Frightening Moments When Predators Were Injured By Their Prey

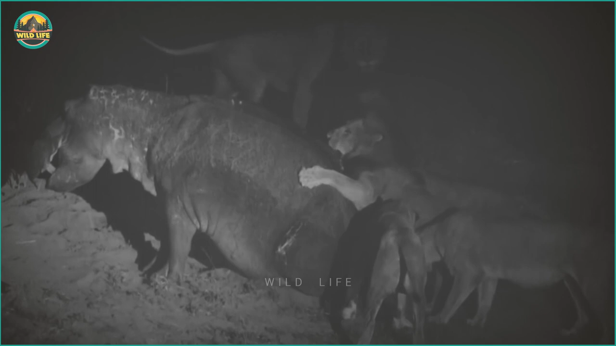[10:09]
complete with three lionesses and four cubs.
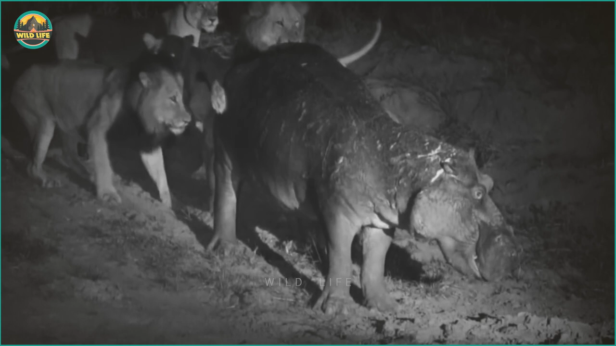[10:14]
To bring down the hippo, the adult predators began biting and scratching its back.